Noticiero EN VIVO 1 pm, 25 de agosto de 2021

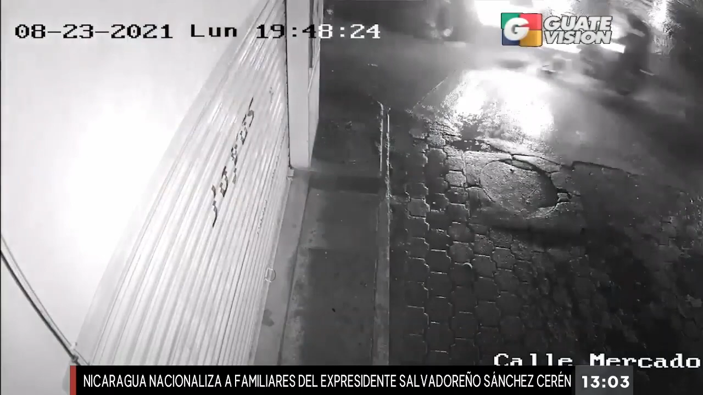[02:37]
los tripulantes de la motocicleta caen al pavimento resultando lesionados.